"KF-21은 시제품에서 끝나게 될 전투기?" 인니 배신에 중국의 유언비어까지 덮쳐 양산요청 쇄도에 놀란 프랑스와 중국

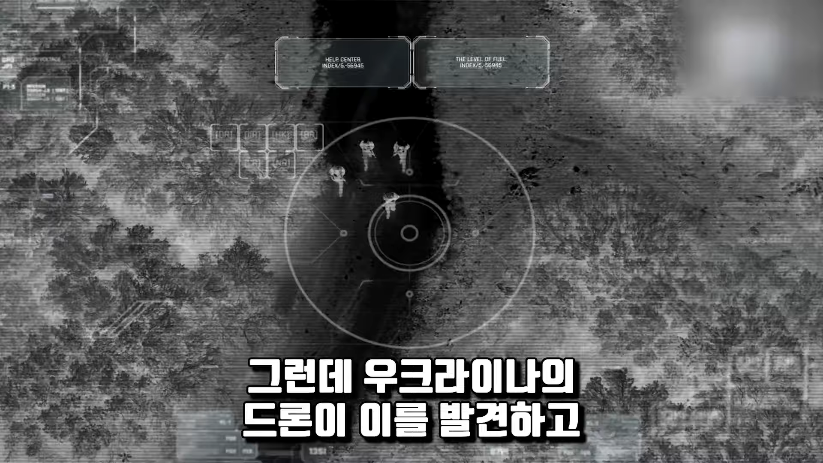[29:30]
그런데 우크라이나의 드론이 이를 발견하고 정밀타격을 실시하여, 해당 부대를 점멸시키는 사건이 발생했었는데요.
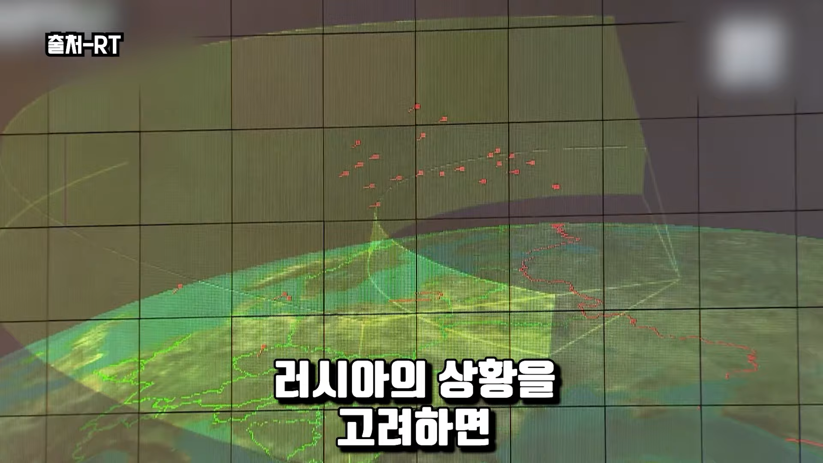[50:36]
러시아의 상황을, 고려하면, 아무리, 첨단의 레이더라더라도, 성능이, 좋을 수가 없는데요.